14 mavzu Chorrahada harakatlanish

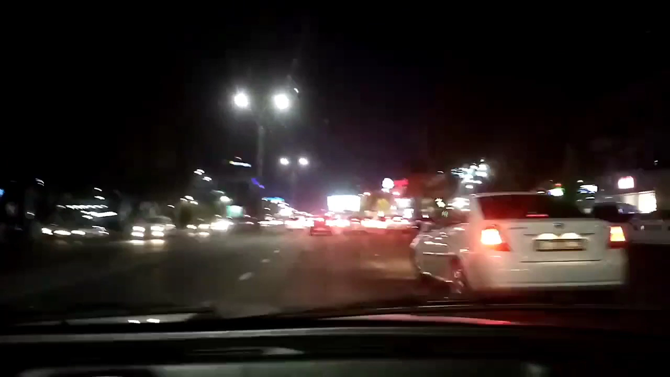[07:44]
Rossiya gaz stansiyasida qonun qoida sal boshqacharoq bo'ladi. Demak, qaranglar, aylanma harakatlanishda qanaqa harakatlanish kerak. Bu aylanma harakatlanishda, demak, svetofor tartibga soladi. Mana svetofor ko'ryapsizlarmi? Mana hozir aylanma harakatlanishga kirib kelamiz. Yashil yongani uchun, demak, bu yerda, demak, belgilar emas, svetoforlarga amal qilishimiz kerak bo'ladi. Svetofor yashil yonadi, demak, aylanma harakatlanishga kirishimiz mumkin bo'ladi. Mana e'tibor beringlar. Hozir mana yashilda aylanma harakatlanishga kirib kelyapmiz.
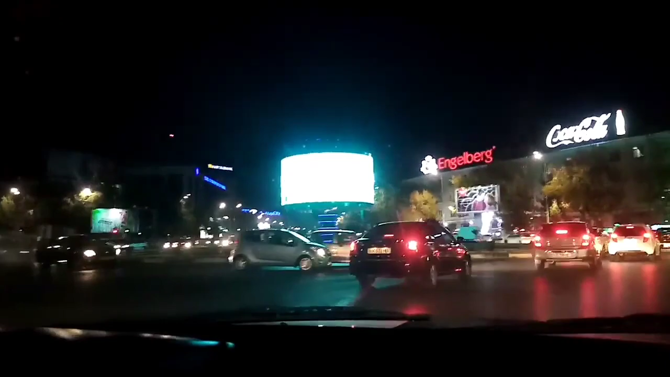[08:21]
To'xtab, bizani o'tkazib yubordi. Hatto u aylanma harakatlanishda turibdi. Nimaga? Chunki unda ularga qizil yonmoqda. Mana sekin aylanma harakatlanishda aylanamiz.
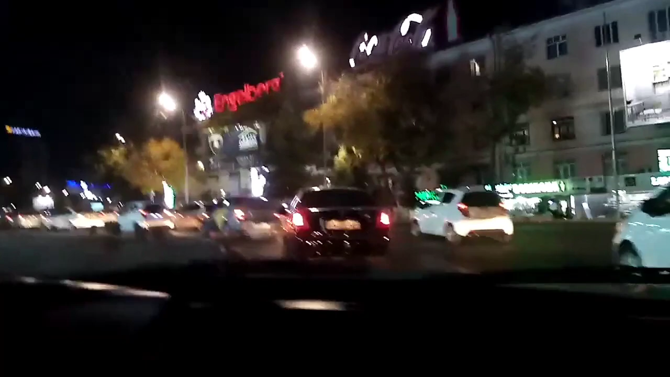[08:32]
Mana hamma mashinalar nima qilyapti? To'xtab turishibdi. Bizani kutishyapti. Demak, aylanma harakatlanishda aynan Rossiya gaz stansiyasida mana qo'yana svetofor qizil yonib turdi. Bu yerda nima qilish kerak? To'xtab, o'tkazib yuborish kerak. Yashil yongandan keyin harakatlanamiz. Mana mamma mashinalar hozir to'xtadi. Mana ular qizilda to'xtayapti. Biz bemalol aylanma harakatlanish yuribmiz.
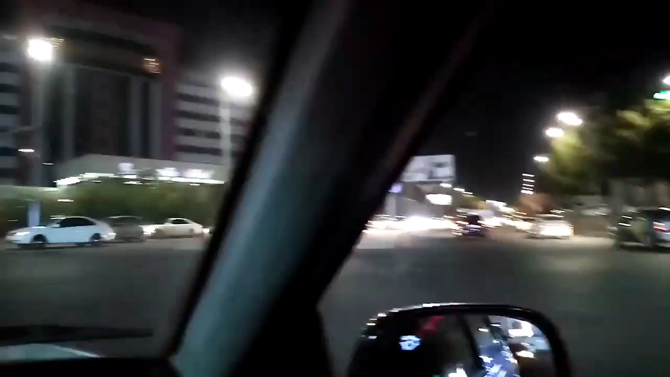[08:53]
Mamma mashinalar nima qilyapti? Demak, kirib kelyapti. Bularga ham nima qilyapti? Svetofor, demak, yashil yonmoqda. Yashil yongani uchun bular kirib kelyapti. Biz bo'lsa nima qilamiz? To'xtab kutib turamiz. Hozir bular qizilda to'xtaydi, keyin biz harakatlanishni boshlaymiz. Mana mashina ham qoldi.
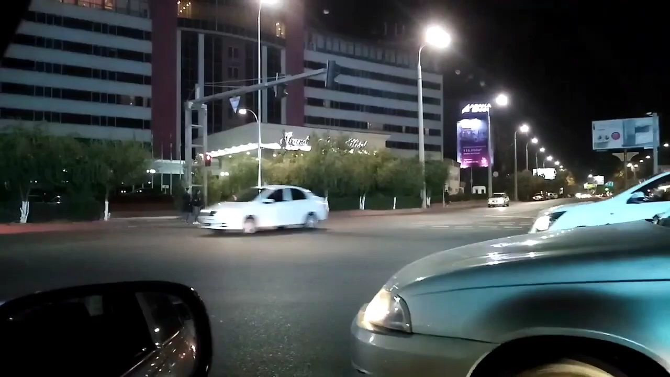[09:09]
Ujana to'xtadi. Nexia ham biz bemalol harakatlanamiz. Ketdi. Yo'q, qayning.
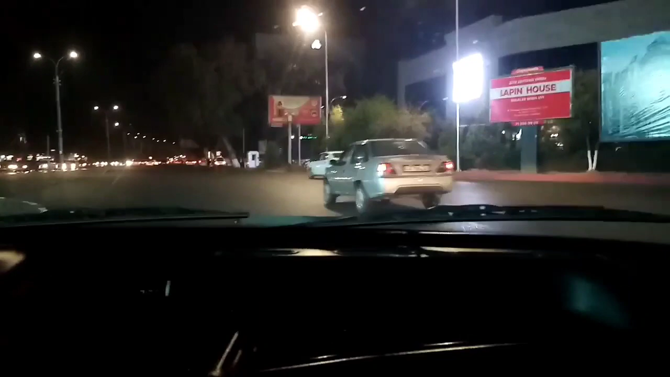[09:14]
Aylanma harakatlanishni yaxshilab tushuntirib beray o'quvchilarga. Mana endi qaranglar, narigi mashinalar ko'ryapsizlar, ular yashilda bemalol harakatlanib kelyapti.
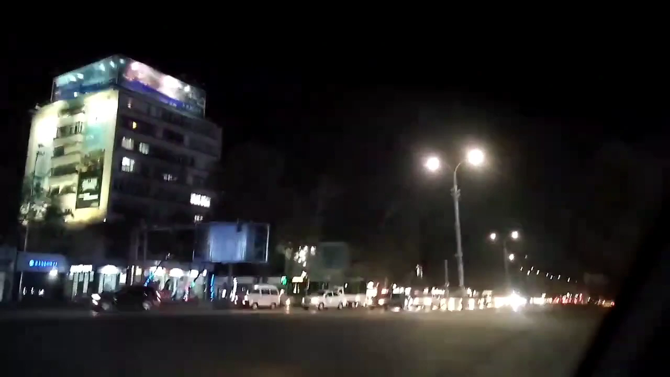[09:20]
Biz nima qilamiz? Biz to'xtab, bu mashinalarni nima qilamiz? O'tkazib yuboramiz. Bu aylanma harakatlanish qonun qoidasi. Bundan oldingi darsda sizlar bilan, demak, skverda, ya'ni skver krugida ko'rsatib bergandim. Hozir esa Rossiya gaz stansiyasi. Mana qaranglar, ko'ryapsizlarmi? Svetofor yashil yongani uchun u mashinalar bemalol kirib kelyapti.